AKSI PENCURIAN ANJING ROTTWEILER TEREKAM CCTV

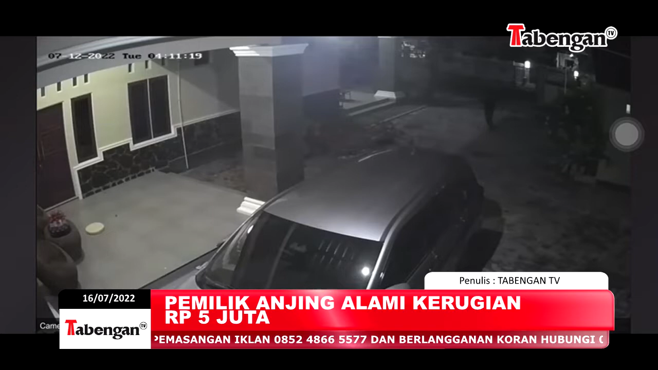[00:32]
sekitar pukul 4 waktu Indonesia bagian barat, subuh. Dalam rekaman CCTV tersebut terlihat seorang pria yang mengendarai sepeda motor mengendap dan masuk ke dalam halaman rumah milik warga,
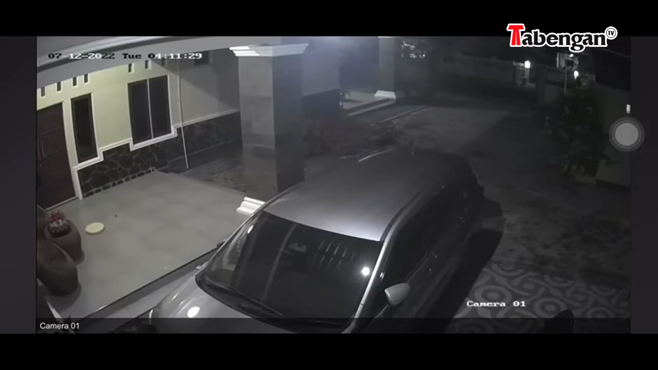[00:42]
bernama Gina Maharani dengan cara melompat pagar besi. Pelaku yang berada di halaman kemudian menggotong anjing.